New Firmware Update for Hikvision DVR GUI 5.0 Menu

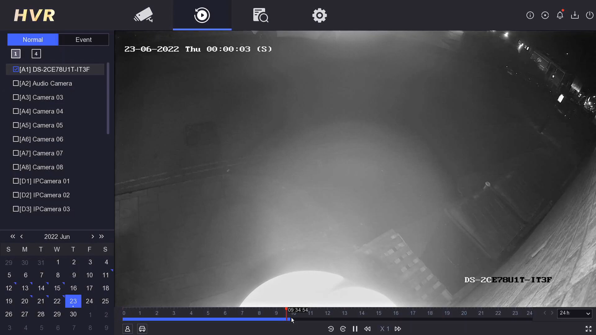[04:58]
all right so playback oh very smooth nice now they've changed the timeline a little bit here okay